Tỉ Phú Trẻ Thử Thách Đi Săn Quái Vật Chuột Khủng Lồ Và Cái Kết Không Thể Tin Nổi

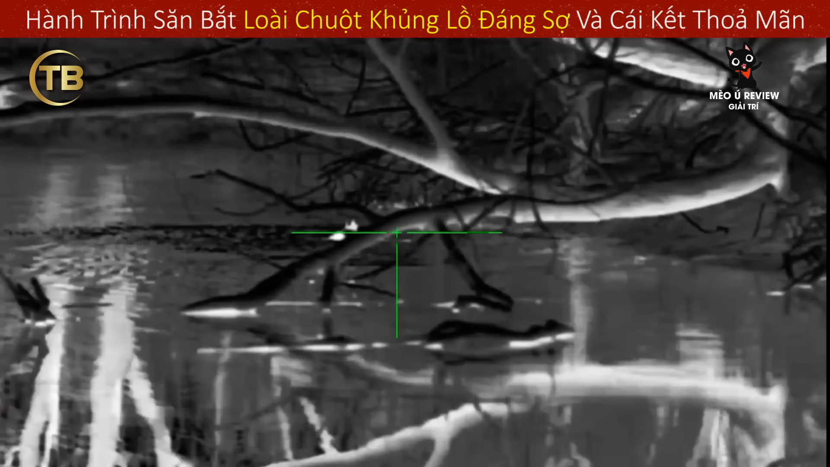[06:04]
Anh đã đầu tư kỳ công như này thì bọn chuột có chạy bằng chơi.
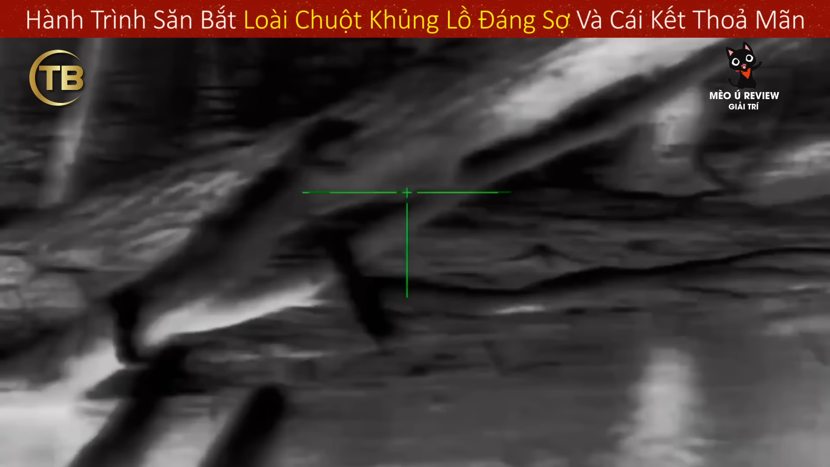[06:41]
Tuy nhiên, vẫn có một số con không được ngoan ngoãn cho lắm. Nó cố gắng phản kháng bằng cách lao xuống nước khiến anh bất ngờ không kịp trở tay. Nhưng không vì thế mà anh ba từ bỏ và để nó chạy mất.
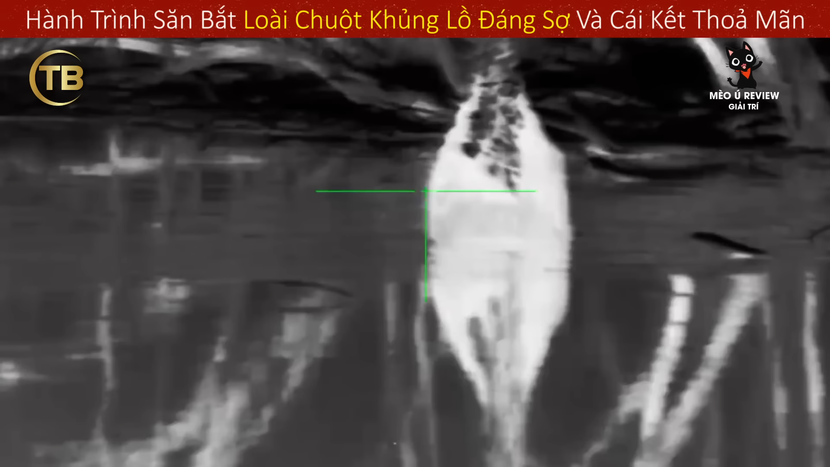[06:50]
Anh nhanh chóng nạp thêm đạn vào súng rồi truy đuổi tới cùng. Chắc con chuột chưa bao giờ nghĩ sẽ phải đối đầu với kẻ săn mồi đáng sợ và dai dẳng đến thế.
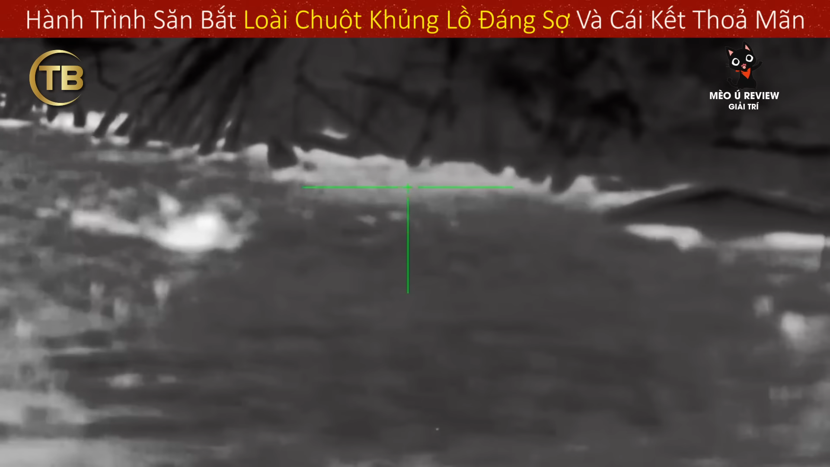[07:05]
Vậy nên anh dễ dàng xác định được vị trí nơi bọn chuột đang ẩn náu.